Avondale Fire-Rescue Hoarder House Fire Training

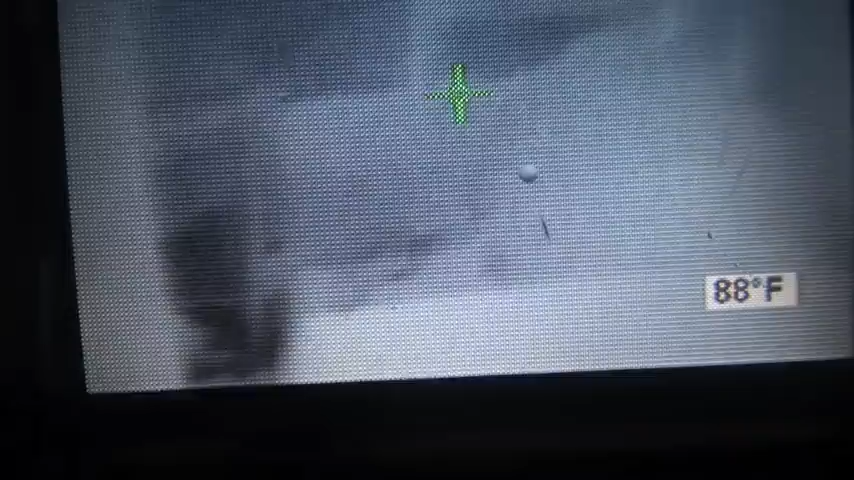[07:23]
On screen: spot 88°F
since fires in hoarder houses tend to be labor intensive.
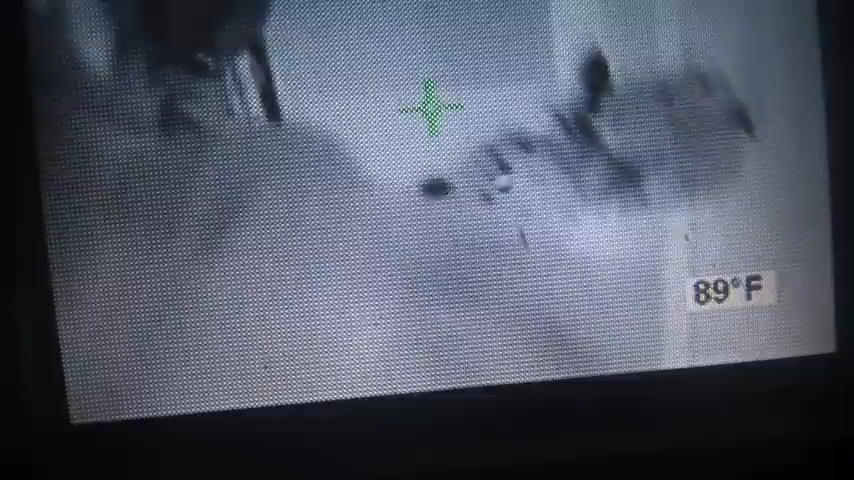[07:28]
On screen: spot 89°F
Zero visibility, a lot of smoke, no heat, hoarding conditions at this time. Hoarding conditions are present. Okay, we have a hoarding situation. Limited access on the first